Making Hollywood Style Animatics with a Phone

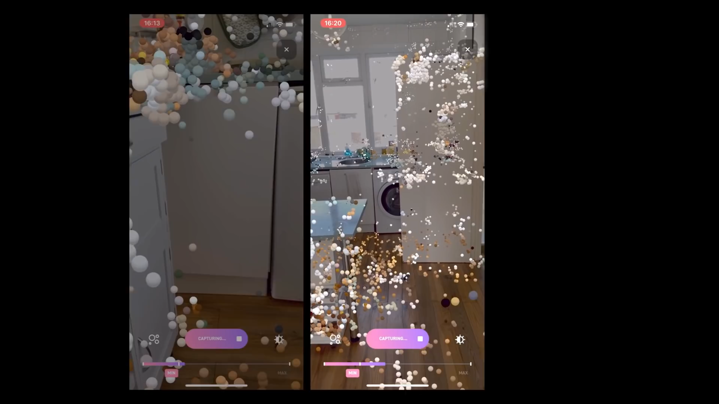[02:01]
Once I've got plenty of dots around the room, I'll upload the file and let DisplayLand begin the processing.
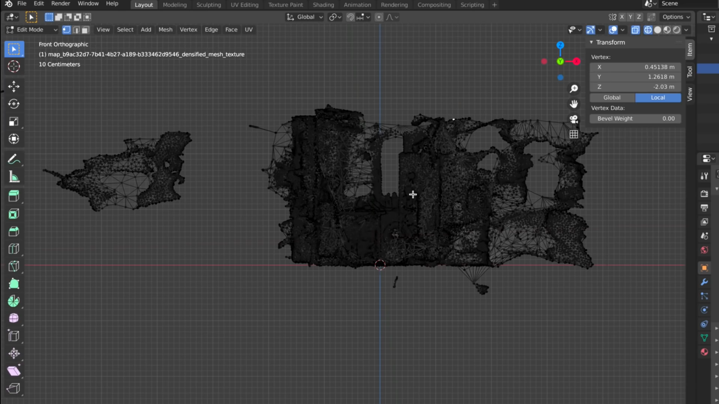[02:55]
So now I can go into a side view and essentially crop my virtual location, deleting anything that's outside the windows or reflected in mirrors.
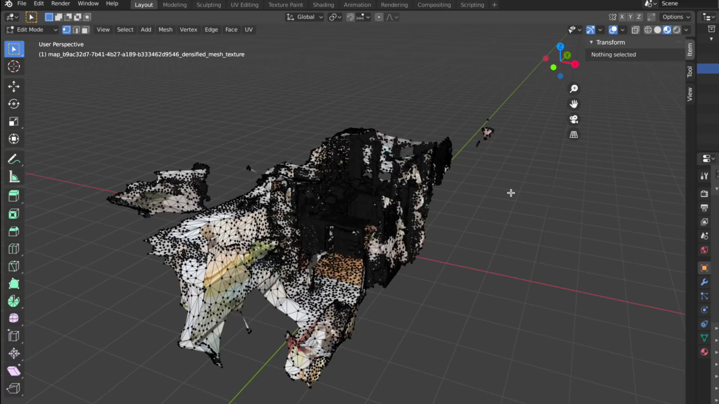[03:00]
Now this model is pretty detailed,
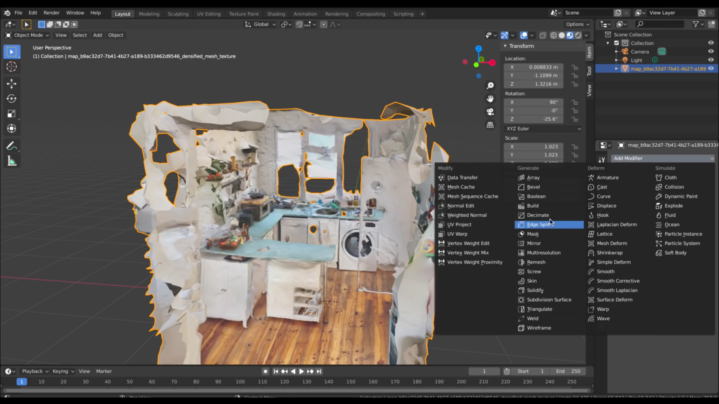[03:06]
so I'm going to save on some processing power by adding the Decimate modifier to simplify the shapes.
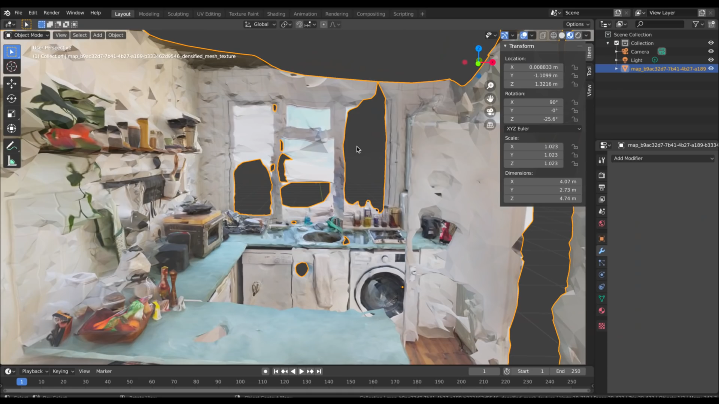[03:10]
And if I switch to smooth shading, it'll soften some of those edges. Now this isn't perfect, but it should be plenty good enough for our previs.
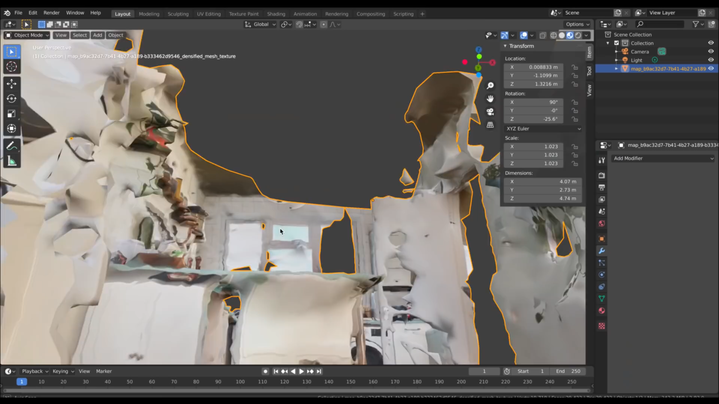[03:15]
I'll roughly cut out any windows so that we can have light passing through,
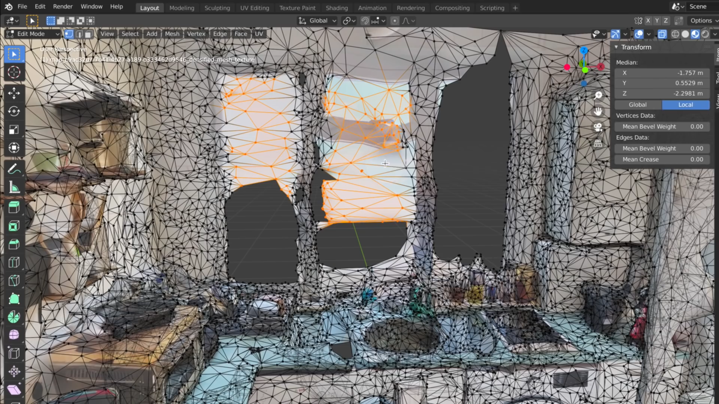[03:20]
and you can see that the app does struggle to scan blank walls accurately.
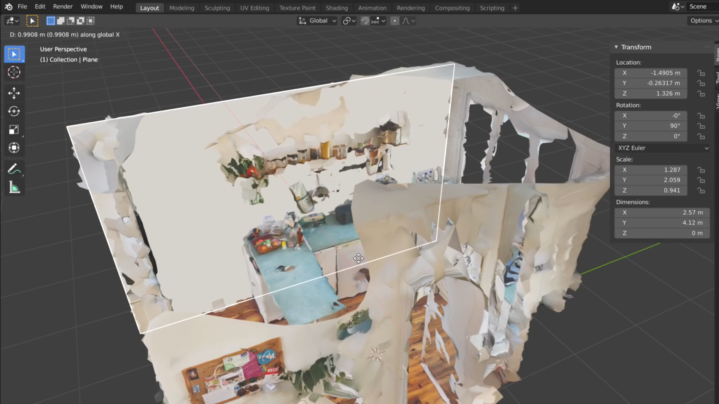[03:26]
But fortunately flat blank walls are very easy to make by hand.
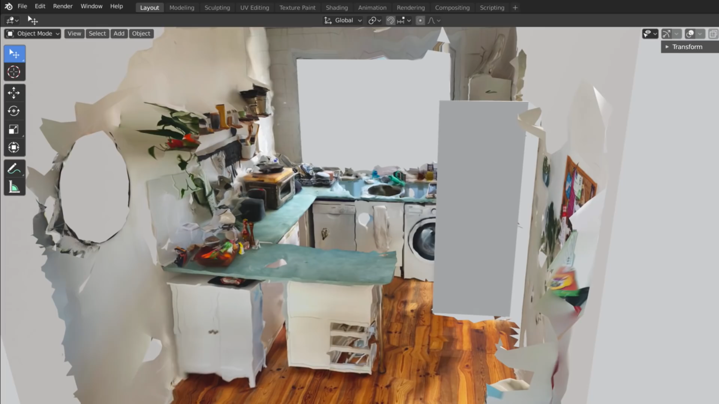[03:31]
So I'll add the walls and the ceilings before finally adjusting the environment lighting so we can see what a typical cloudy day would look like.
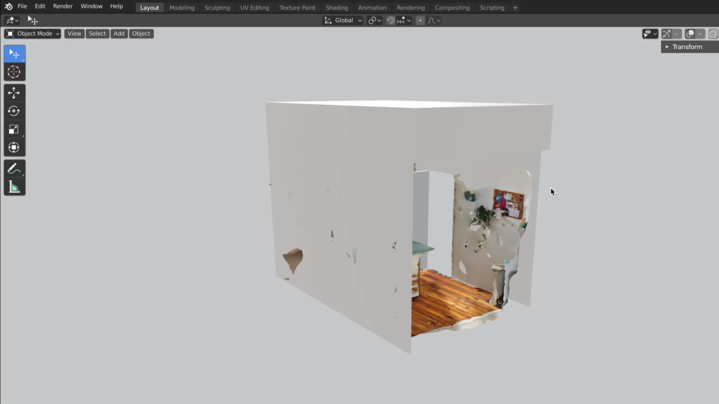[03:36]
Now, I'll repeat this process with the other rooms and connect them together into one big project.